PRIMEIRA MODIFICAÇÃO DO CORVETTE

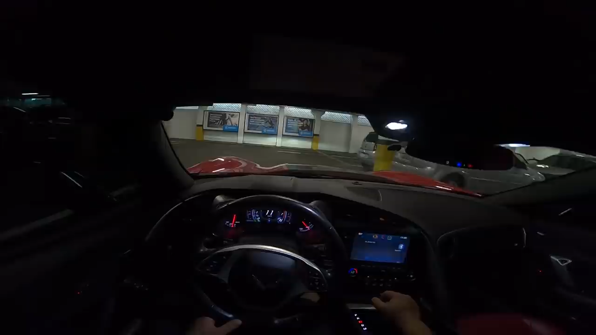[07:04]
Olha lá, ó, o roncão. O roncão do bichão é nervoso, mano.
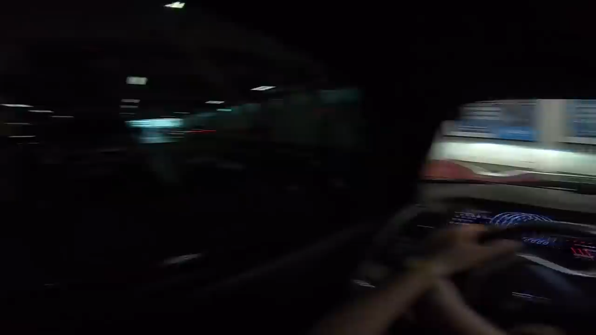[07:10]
Roncão de carro brabo. Brabo, dá uma esticadinha na rua, né? Que agora, né, tá tudo preto aqui nas lateral, ó. Mano, tá muito bonito, velho. Ficou muito legal, sem mancada. Ficou muito legal o insufilme aí que nós colocou no Corvetão, mano.